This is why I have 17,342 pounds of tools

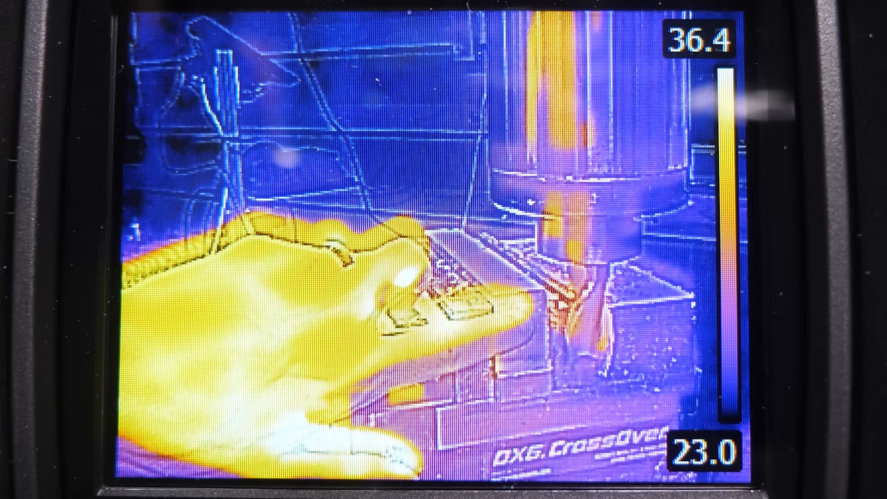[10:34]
Whenever I show people the mill, they think that the part is going to be really hot, but it's not.